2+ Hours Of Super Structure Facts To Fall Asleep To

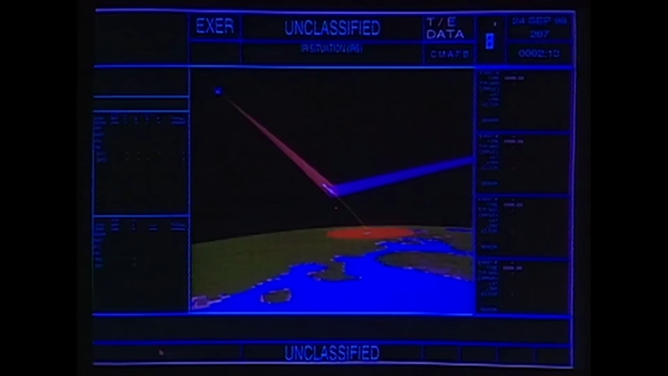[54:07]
Radar picks up an unidentified object in the skies over central Russia.
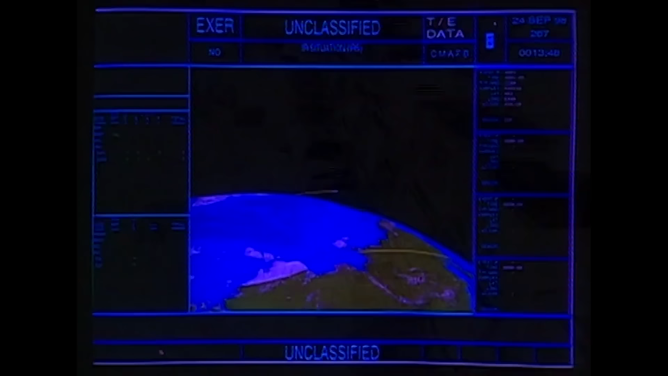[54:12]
DST is reporting an eastern quick alert from Placetsk, Russia.
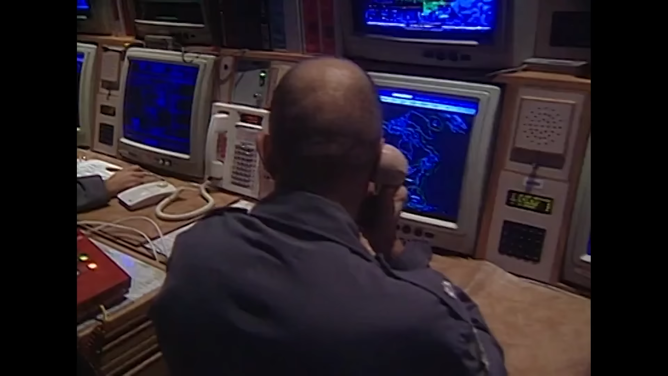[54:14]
It's traveling fast and heading toward the Pacific Ocean.
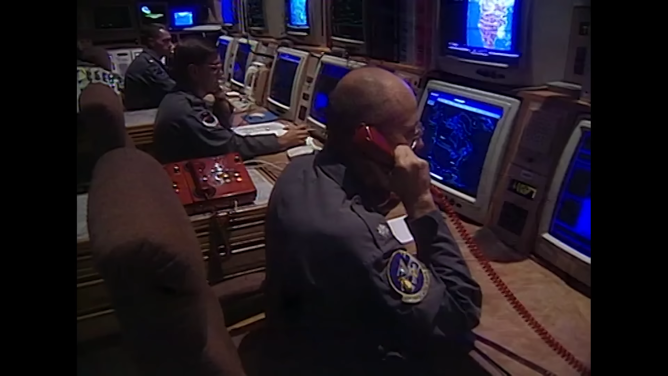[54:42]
And Intel assesses this as troop training. Though it's a scenario that has played out hundreds of times, the men and women on duty here know that a moment like this could be the one that puts them to the ultimate test. NORAD, U.S. space complete. Recommend we terminate this conference.
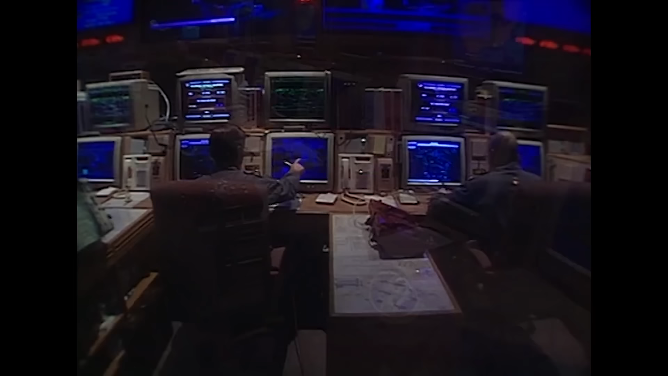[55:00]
This is the headquarters of the North American Aerospace Defense Command, NORAD. Members of the United States Army, Navy, Air Force, Marine Corps,
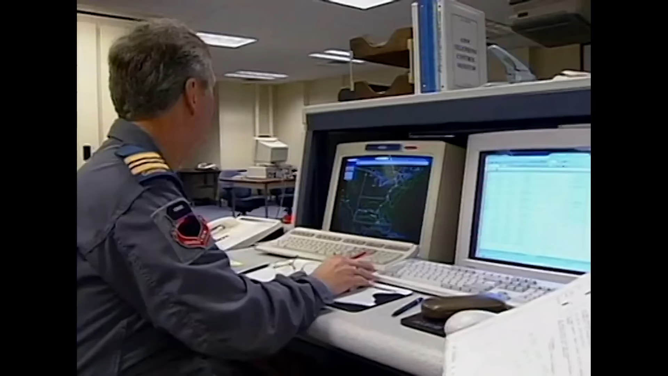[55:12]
and the Canadian Armed Forces staff the NORAD operation centers.
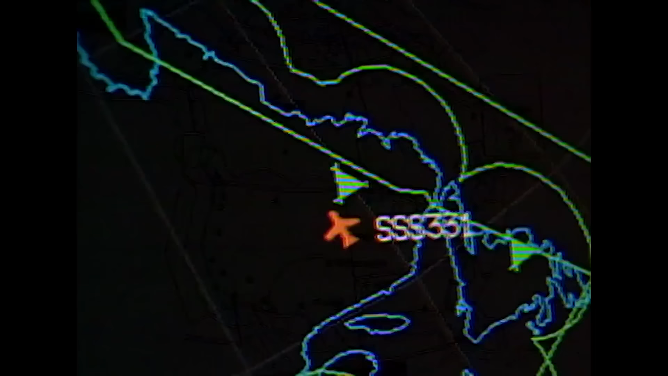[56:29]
NORAD must know the purpose of every aircraft there.
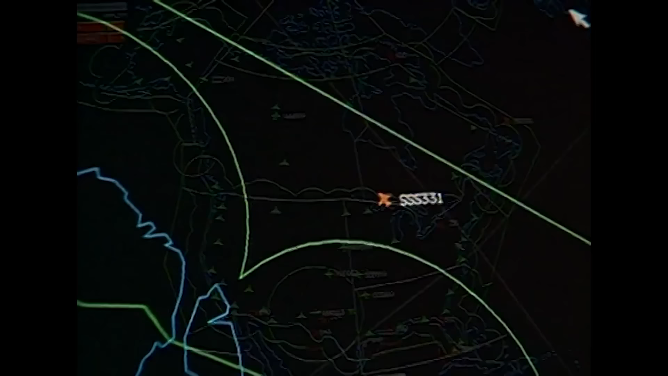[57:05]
On a given day, we have anywhere from 6,500 to 7,200 tracks. And we provide identification of every aircraft coming into North America.
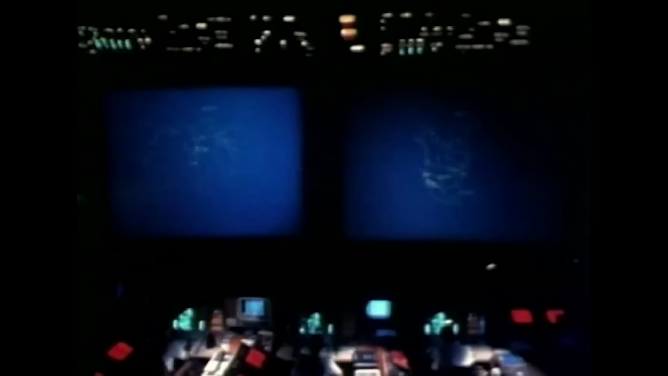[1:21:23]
On that screen, commanders got a sophisticated global picture of objects they were tracking, observation posts, even satellites in orbit.
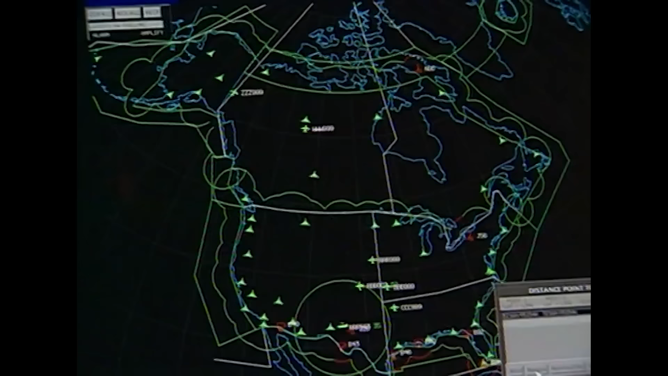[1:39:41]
By tracking all aircraft movement in and out of North America, it's a powerful resource in the war against drugs.